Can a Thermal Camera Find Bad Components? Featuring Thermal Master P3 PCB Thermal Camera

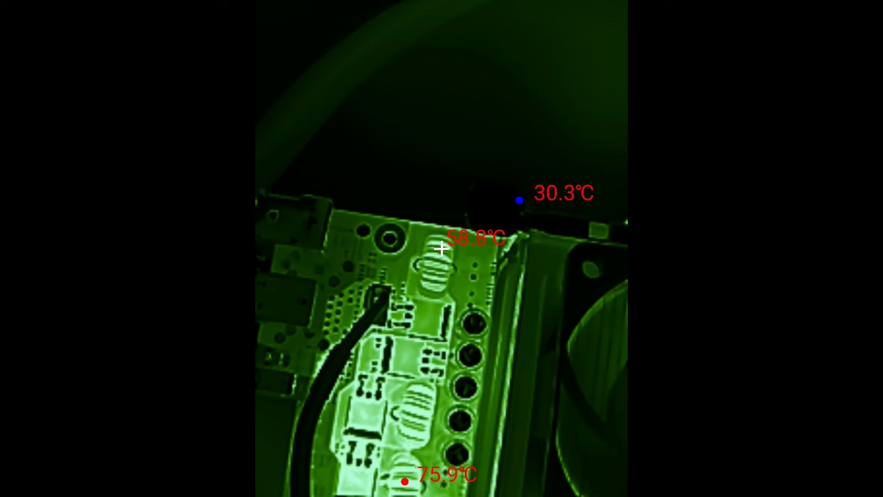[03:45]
On screen: max 75.9°C
There are quite a few settings and we will take a closer look at that later in this video.
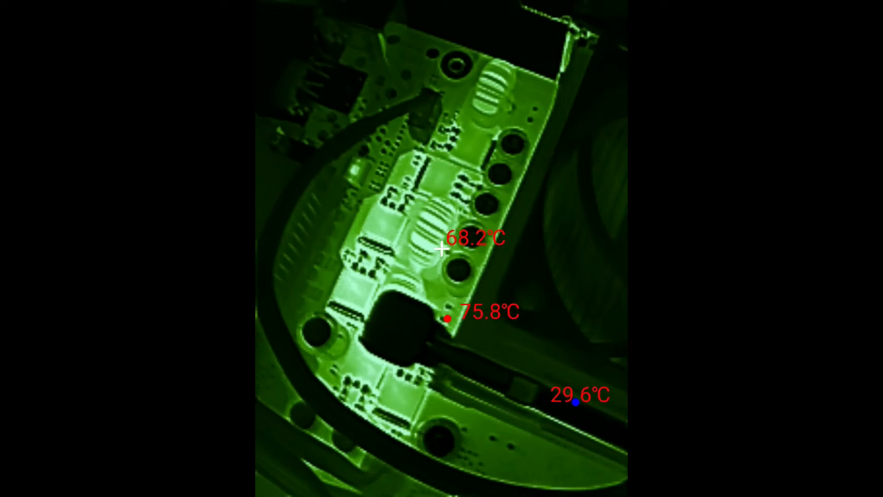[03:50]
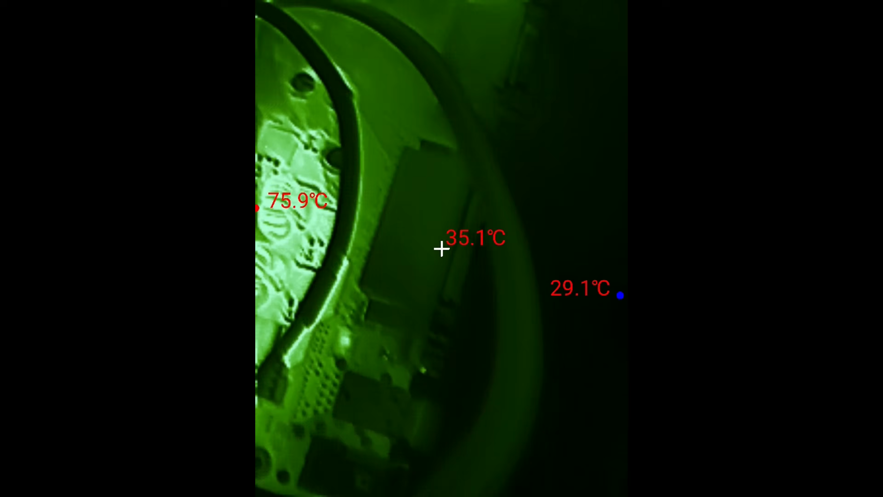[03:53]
You can change the color scheme and yeah, it looks very cool. That is absolutely the case.
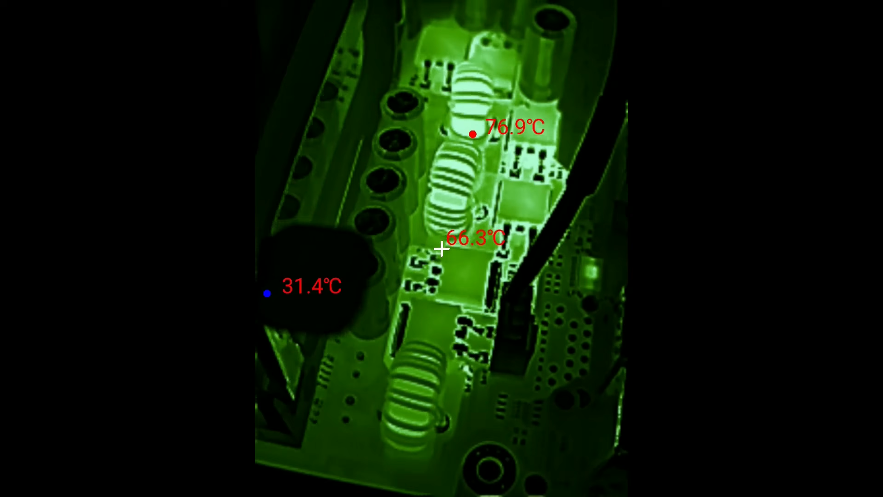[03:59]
On screen: spot 66.3°C, max 76.9°C, min 31.4°C
But of course, it also makes reading the temperatures a little bit easier. In this mode, we can see the temperature in the center with the crosshair and it also automatically
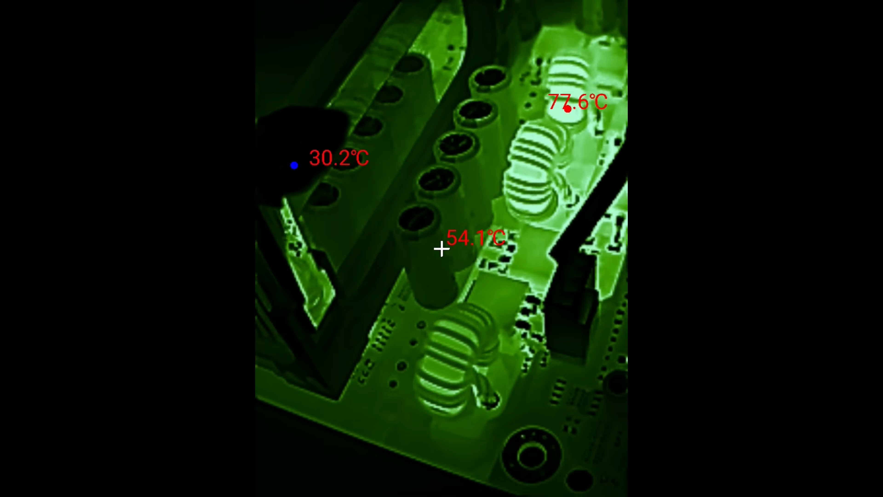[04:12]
On screen: spot 54.1°C, max 77.6°C, min 30.2°C
finds the hottest part and the coldest one. So this is quite a useful mode and it has several modes that you can configure.
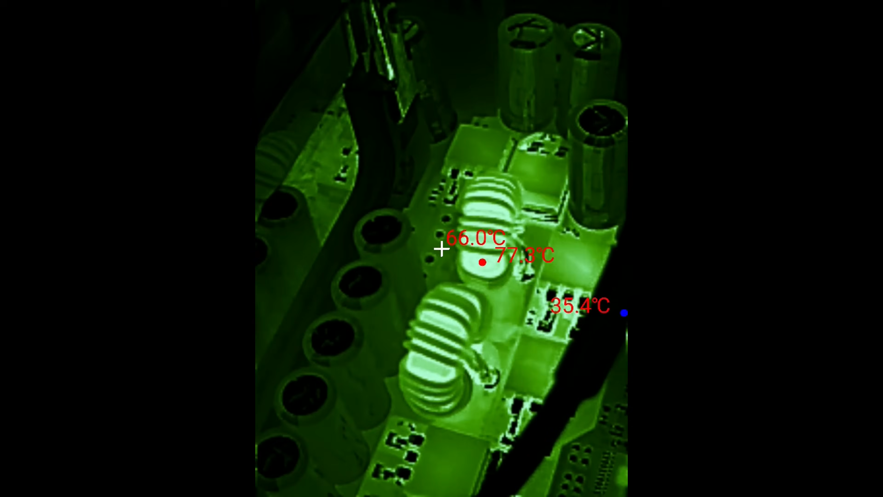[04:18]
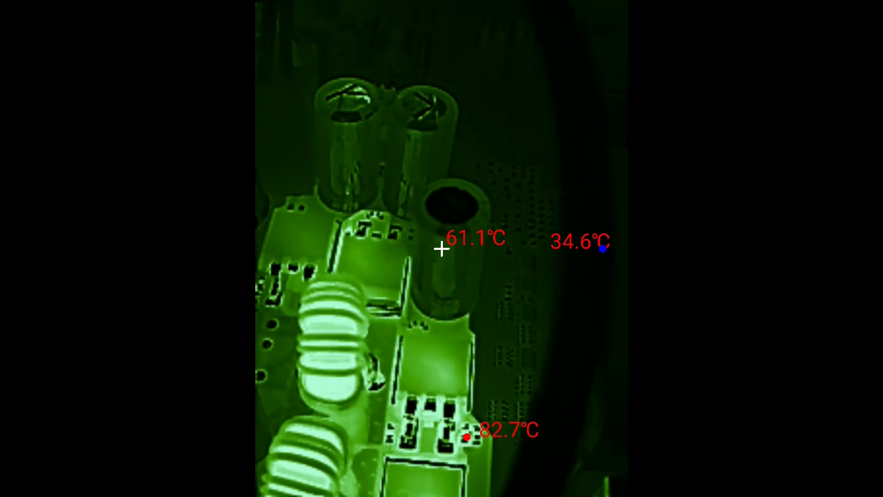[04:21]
On screen: spot 61.1°C, min 34.6°C
Like I said, Pentium 4 runs a little bit hotter.
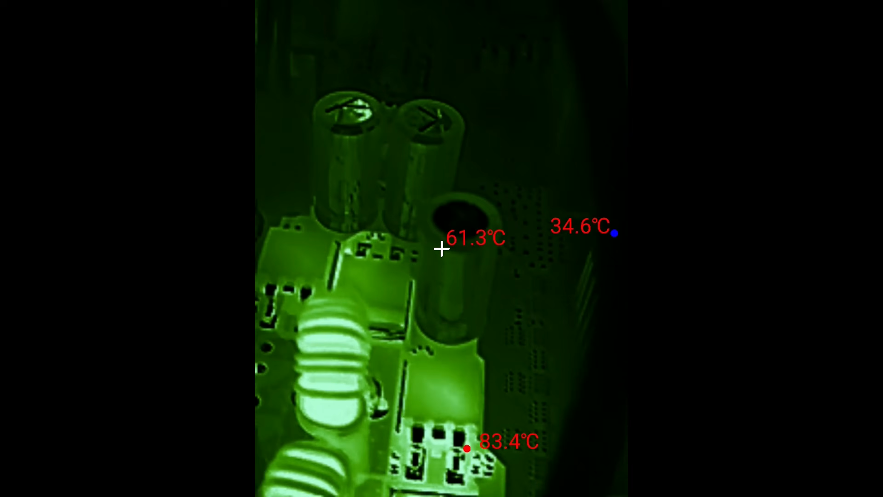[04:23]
On screen: spot 61.3°C, max 83.4°C, min 34.6°C
The VRMs, the MOSFETs here running almost into the 70s.
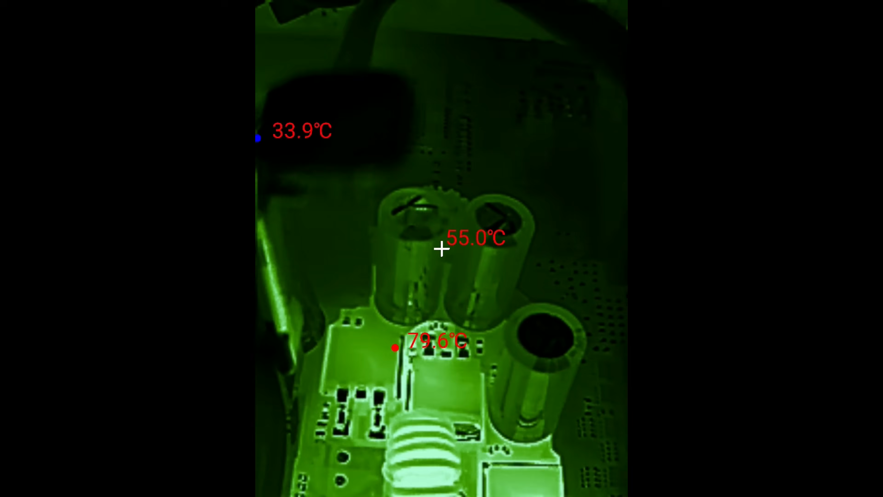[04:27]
On screen: spot 55.0°C
The inductors into the 60s.
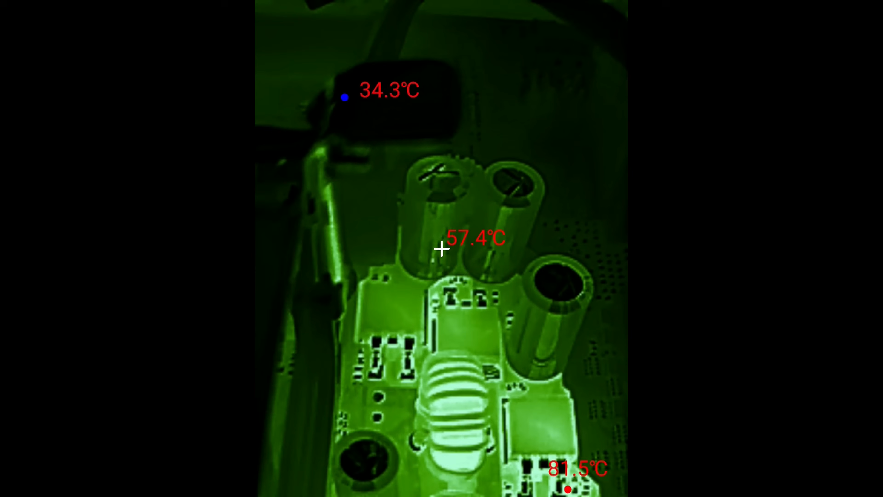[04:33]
On screen: spot 57.4°C
But again, the capacitors, they're running nice and cool.
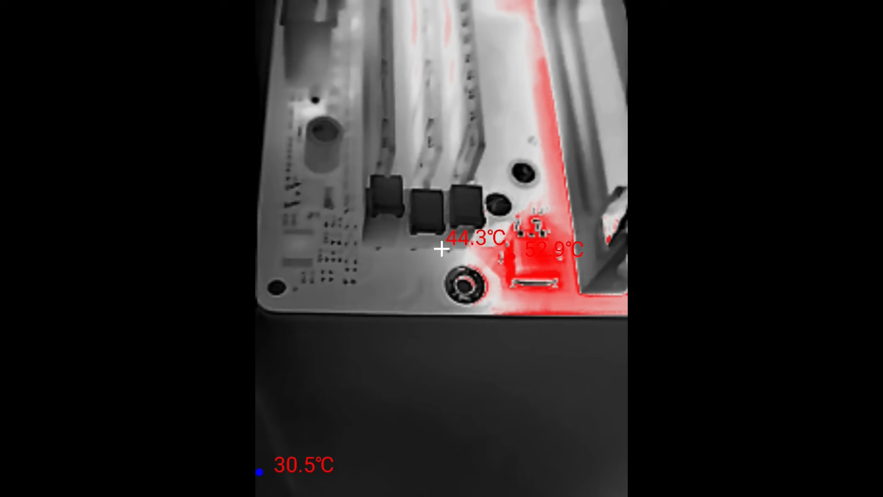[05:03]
On screen: spot 44.3°C, min 30.5°C
it's a little bit hard to judge because there is warm air coming out of the heatsink. Here I'm checking components near the RAM slot. The caps are in the 40s, I would say.
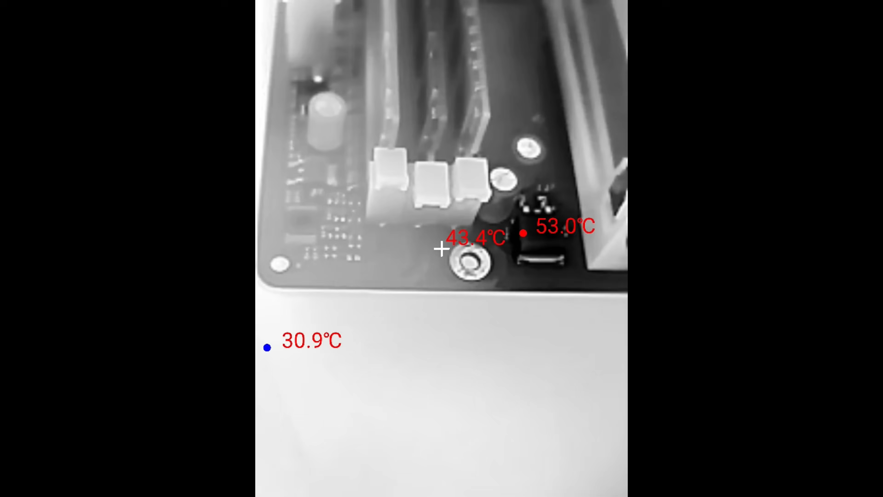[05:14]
On screen: spot 43.4°C, max 53.0°C, min 30.9°C
Looking good. And like I said, I didn't have any issues. It was looping 3DMark without any dramas. The chipset cooler also running very cool. And here we have a black and white theme going on. You can configure it to have dark colors show hot temperatures or bright colors to show hot temperatures. So all sorts of settings you can tweak. So yeah, with this motherboard, I wasn't able to find anything wrong.